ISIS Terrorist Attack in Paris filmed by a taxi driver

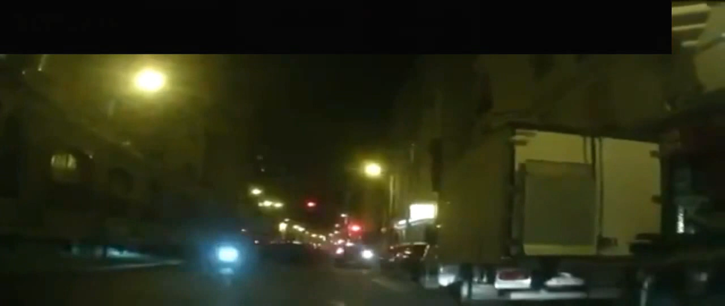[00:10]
recule, recule, recule, recule, recule, recule, ça tire. Il vient de comprendre. Un peu plus loin devant lui, des hommes tirent à l'arme automatique. Pas prendre une balle perdue, bro. Venez voir, ils sont devant nous. Qu'est-ce qu'ils tirent ? C'est un attentat, je crois. Ça tire à la calache, moi.